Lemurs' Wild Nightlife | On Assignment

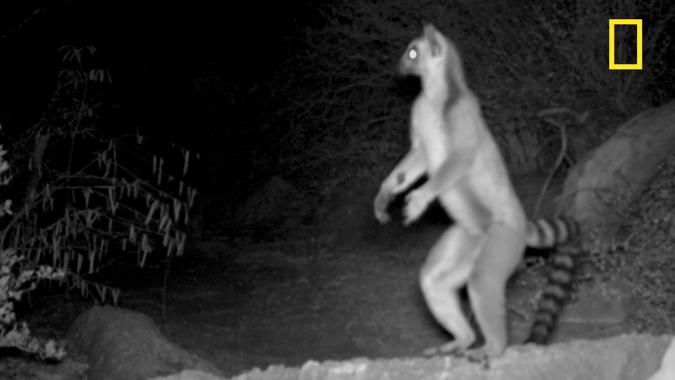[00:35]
The images revealed a huge surprise to the scientists.
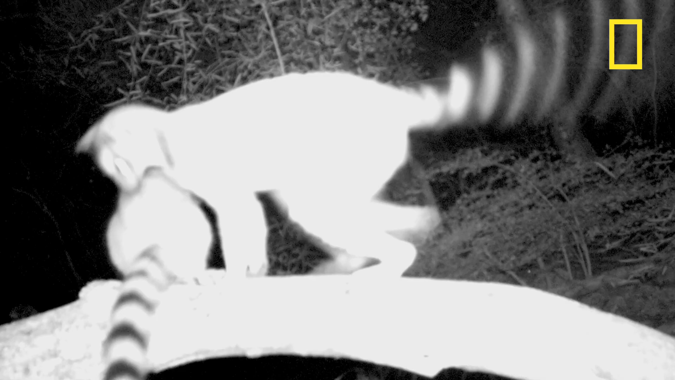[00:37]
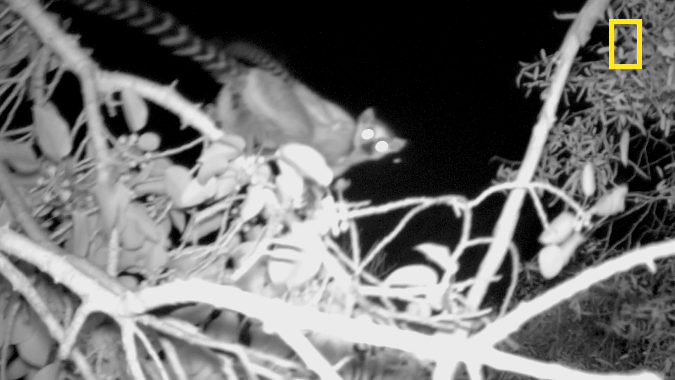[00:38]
Lemurs, once thought to be active primarily during the day, also have a robust nightlife.